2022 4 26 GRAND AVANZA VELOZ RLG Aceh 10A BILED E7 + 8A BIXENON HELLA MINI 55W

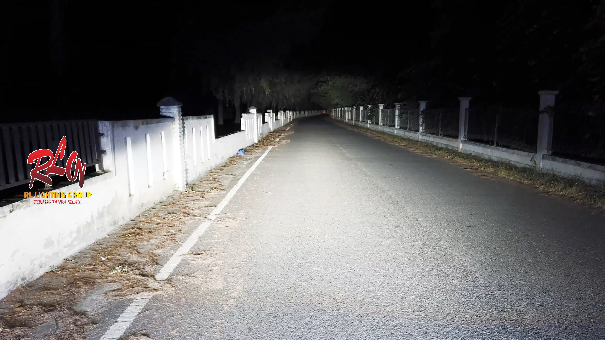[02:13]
Tak bisa berkata-kata lagi yang jelas hasilnya sudah pasti luar biasa dan nyaman untuk berkendara di malam hari. Tapi tenang aja, tidak bakal menyilaukan pengendara di depan di saat posisi lampu dekat ini.